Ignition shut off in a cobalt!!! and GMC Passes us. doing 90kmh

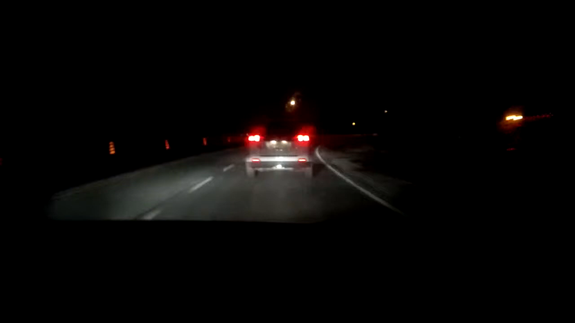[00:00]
Idiot just passed us with an oncoming car. It's a GMC, a Gady, I mean Acadia We're doing 90 miles an hour. We just drove over for a train track in a Chevy Cobalt and the ignition actually shut off boys I'm being honest, okay GM this car hasn't been in the recall yet and honestly it's a piece of junk, bro